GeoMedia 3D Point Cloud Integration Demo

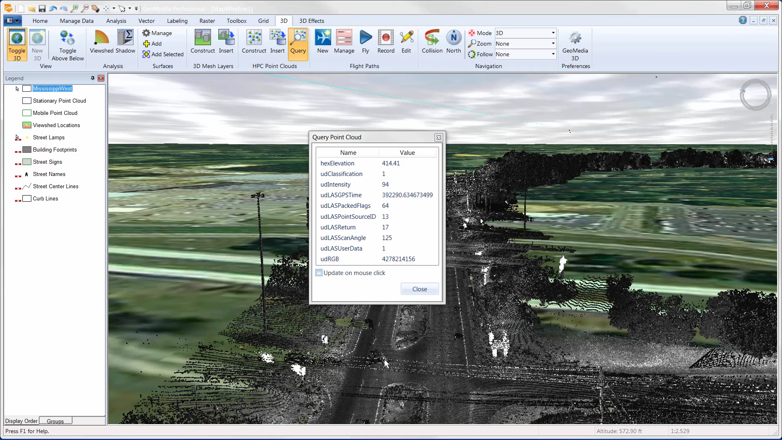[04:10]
Now let's have a look at the lamppost and check its attribution. It has a classification of 5, for building. I can also make the mouse live to dynamically see attribution as I hover over the points. Now let's make use of this information and filter our point cloud using the classification attribute.
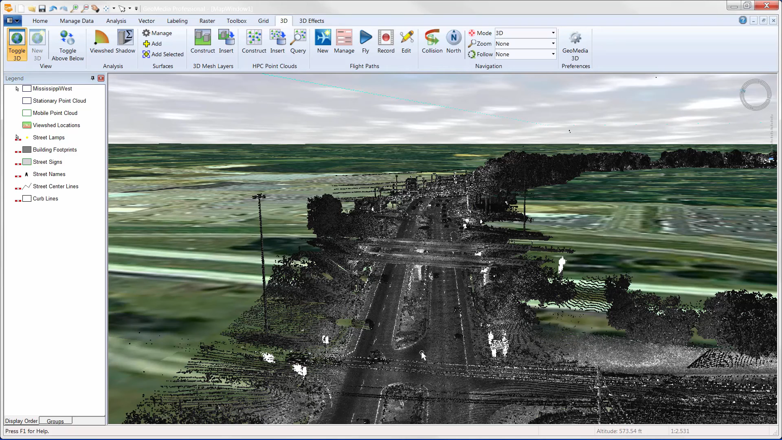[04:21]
Let's use the shader configuration to filter on 1, 2, and 3, or unclassified, ground points, and low vegetation. As soon as the OK button is clicked, see how fast the system responds and notice the overpasses have been removed from the view.
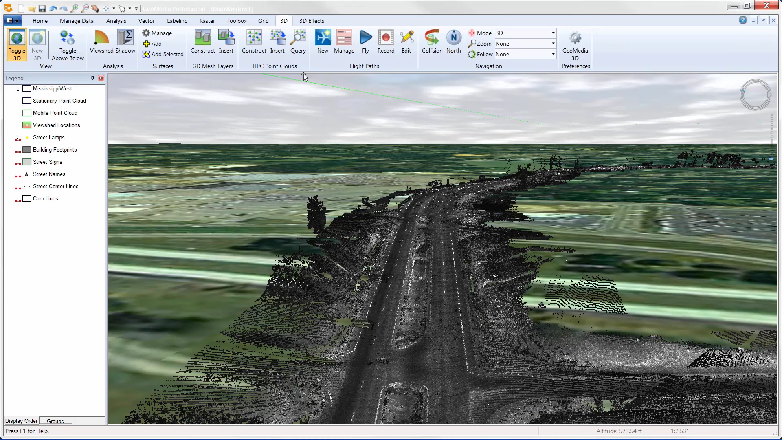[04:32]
Filtering like this is important as it allows you to declutter your view and only see points that are of particular interest to you.
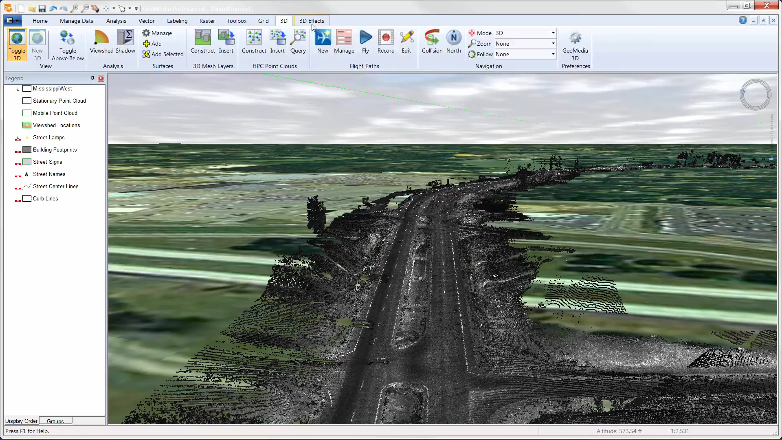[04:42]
My last stop is Nashville, Tennessee. I'm on 13th Avenue South, just off Interstate 65, near the airport.
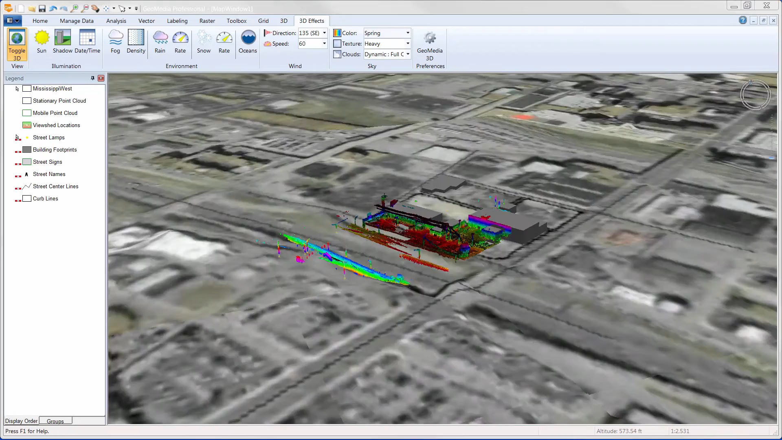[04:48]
Just to reinforce that point clouds are a first class citizen, I will quickly demonstrate how points within the point cloud participate in the shadow casting functionality within GeoMedia 3D.
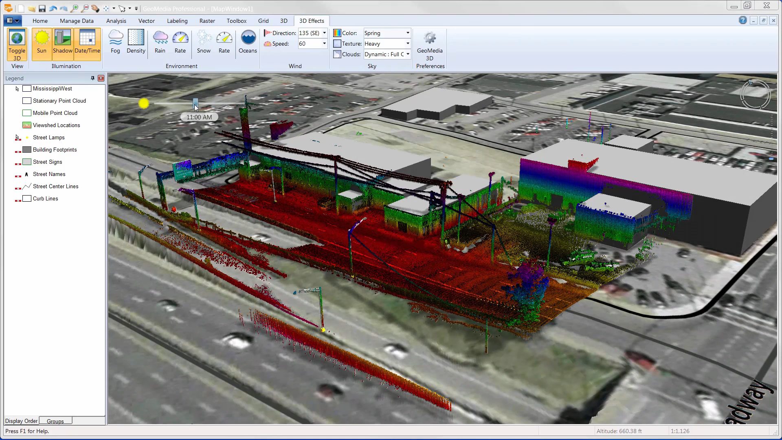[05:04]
Notice how the points making up the power lines actively affect the shadows being cast on the ground. Here, I also have existing GIS data and you'll see the point cloud data right alongside the GIS data in the GeoMedia 3D display.
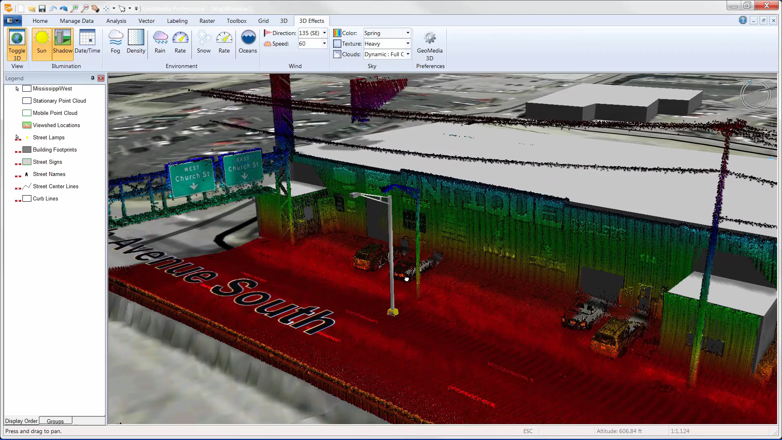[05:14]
Because of this, it is easy to see that the GIS lamppost placement is a little off. I can easily correct this using the GIS vector editing and placement tools already found within the GeoMedia desktop.
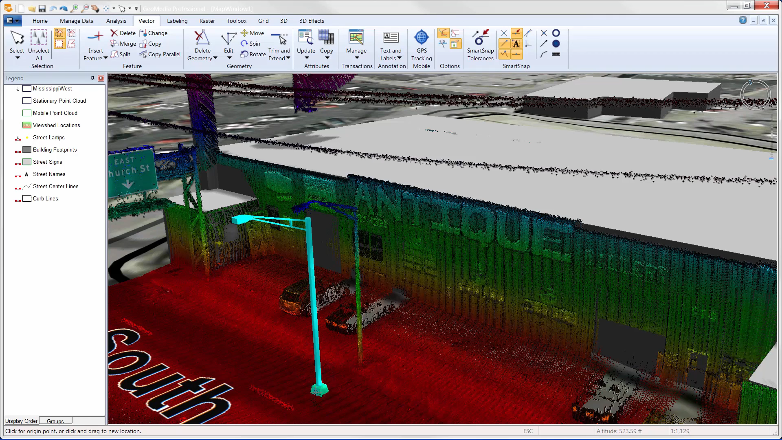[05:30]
Simply invoke the Move command, select the feature that is out of alignment, and then move it to the correct location. Done. You can immerse your audience in any project by navigating around the area to